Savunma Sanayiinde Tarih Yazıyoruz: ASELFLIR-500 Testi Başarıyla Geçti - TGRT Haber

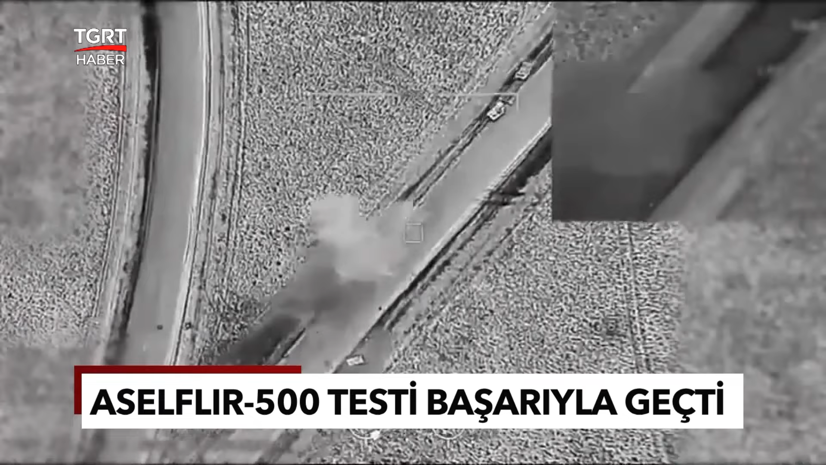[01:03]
Hareketli ve hareketsiz hedefler Asel Fır 500 ile işaretlendi.
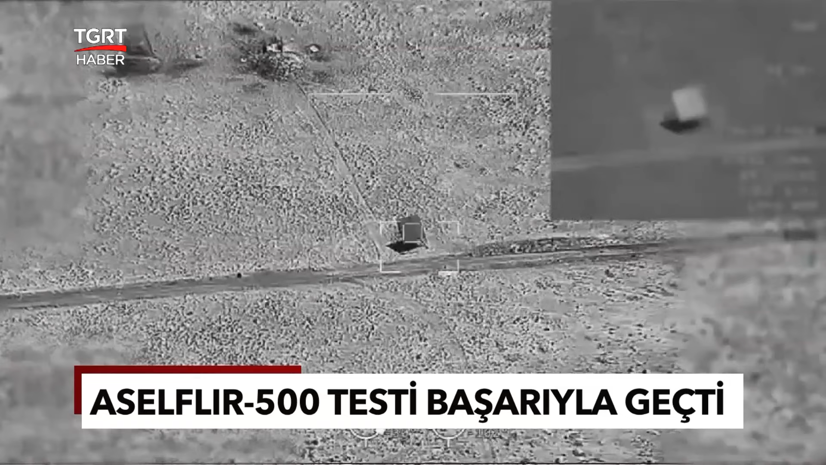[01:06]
Hedefler Bayraktar TB2 ile etkili bir şekilde vuruldu. Testler sonucunda hem sabit hem de hareketli kara hedefleri nokta atışı ile imha edildi.
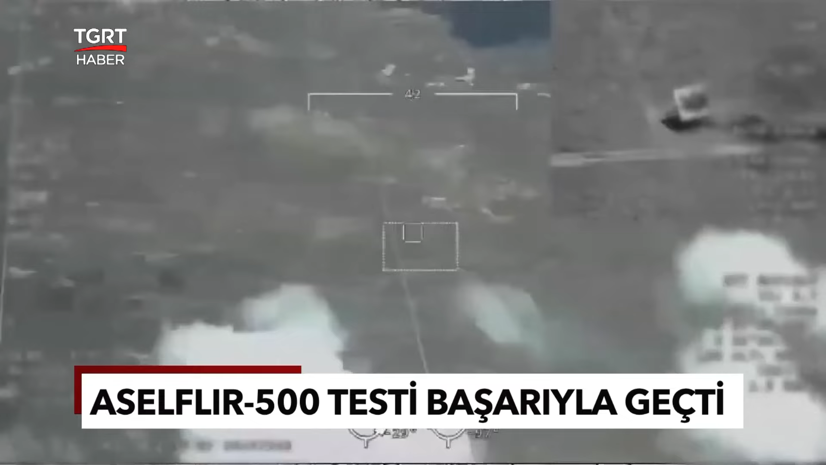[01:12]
Entegrasyon başarıyla gerçekleştirildi.